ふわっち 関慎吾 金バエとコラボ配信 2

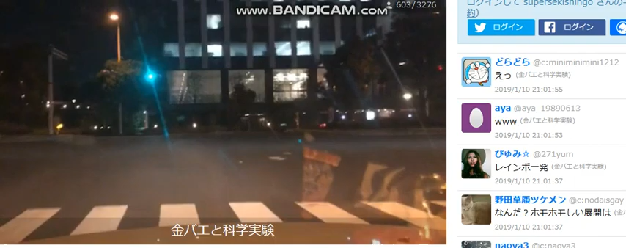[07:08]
これ、向こう側じゃん向こう側向こう側危ない、危ないおよそ